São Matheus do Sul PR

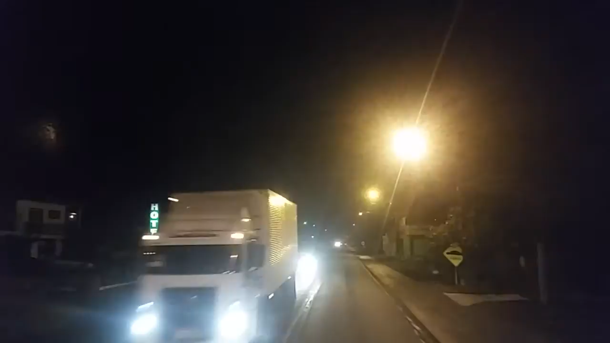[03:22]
Muito gauchado aqui Tem os gaúchos que querem ser gaúchos Os que já foram gaúchos Eu gosto de passar aqui É bonita Cidadezinha Bem simpática Tem
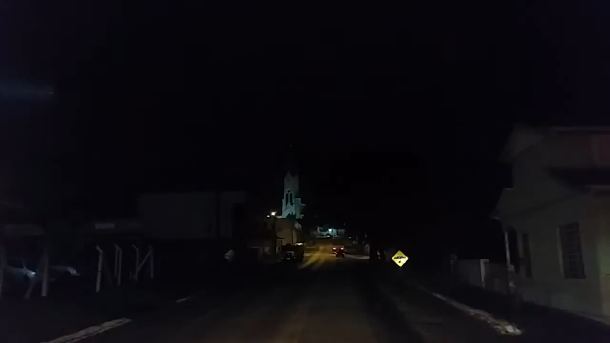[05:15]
Porque eu vejo muita gente saindo Aqui indo pra outra cidade Para Alcária Trabalhar Pra lá Lá pra também é outra tristeza Ao serviço Cidade pequena é assim né Começa muita gente E Não aparece serviço Olha a igreja lá Vocês veem que bonito Valeu pra você que era bonito